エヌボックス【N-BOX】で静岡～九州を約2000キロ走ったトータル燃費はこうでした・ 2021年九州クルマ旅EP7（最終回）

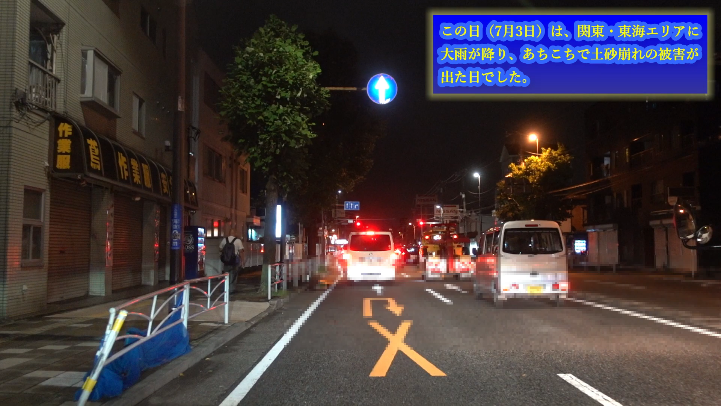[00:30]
今日はですねいろんな国道が今この辺通行止めの情報が入っておりますので多分帰り道渋滞することが考えられます唯一の救いはですね日中の間通行止めだった東名高速道路が通行止め解除ということでとりあえず高速に乗れば5点場までは
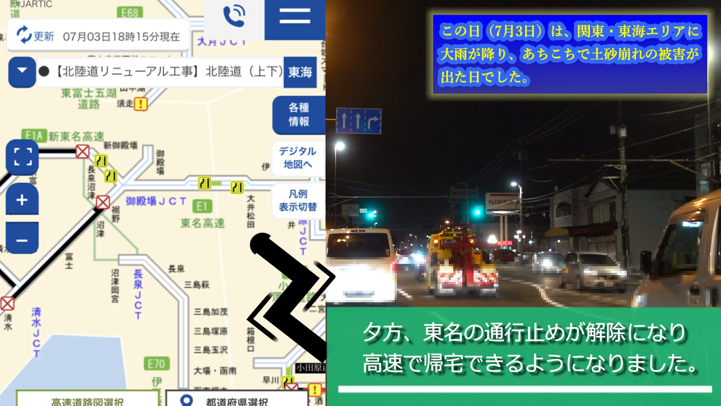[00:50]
帰れることにはなりましたそこだけでもちょっと一安心です
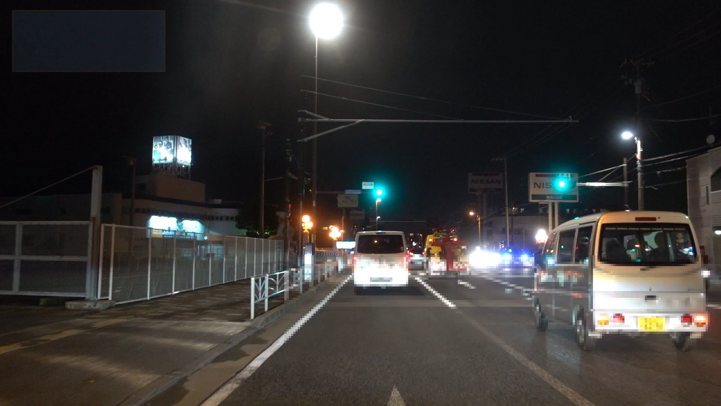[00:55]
はいもうねあの明日も定休日でお休みということですので急ぐこともないので安全運転でゆっくり帰ろうと思いますまあなんならね日が変われば深夜料金が適用されるのでそのぐらいでちょうどいいのかなと思っております
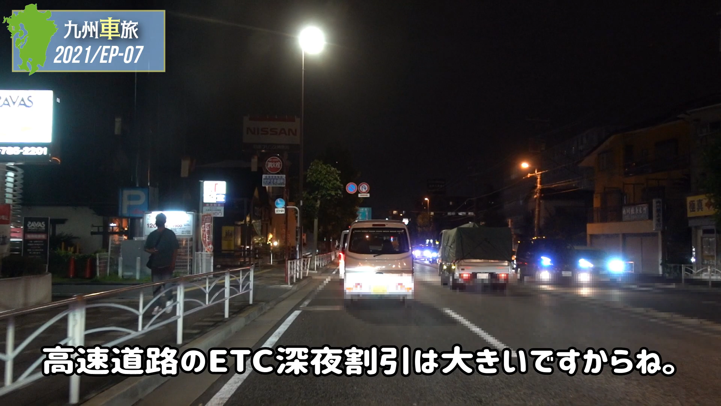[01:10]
まあなんかねもうこの辺まで来るとかなり走り慣れた道になりますので安心してます道がどこだか分かんないっていうのはまあないですからねそれではそろそろですね左へ曲がる道が見えてまいりました
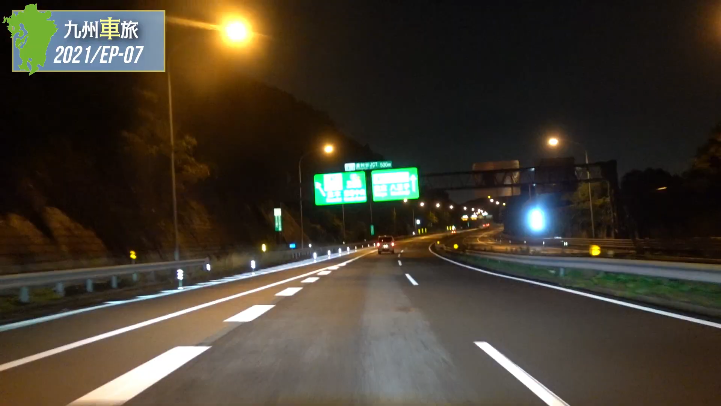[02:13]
あーすっかりもう走り慣れた道になりましたはい9時40分ふたまた川懐かしいね
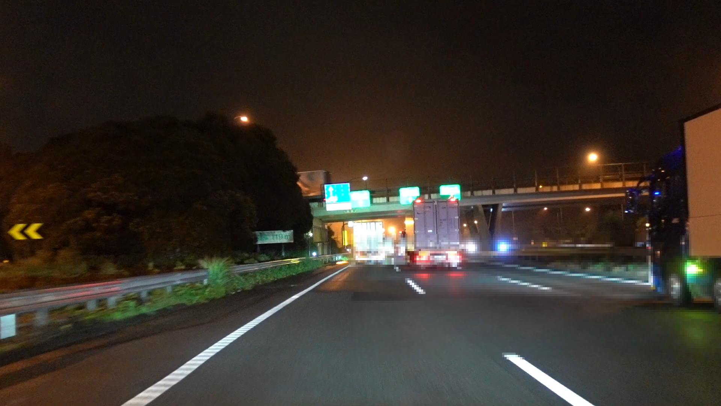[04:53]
大井松田インターを通過しましたここまでの平均燃費ですけども26キロちょうどです横須賀からの走行距離68.